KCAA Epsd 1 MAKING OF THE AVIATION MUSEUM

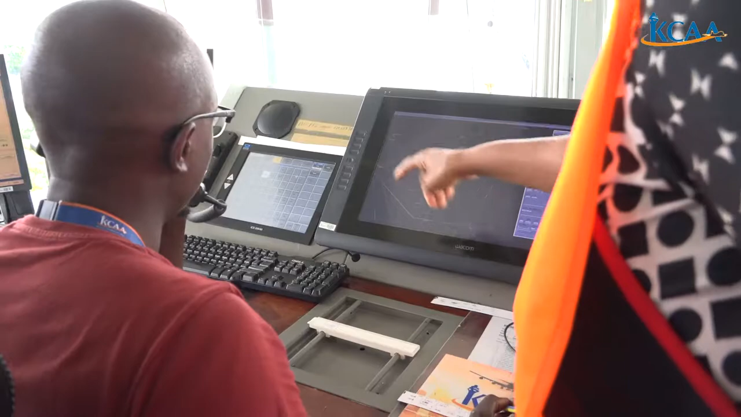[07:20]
We have aircraft, these on this truck, others on that, they are already separated. So what you need,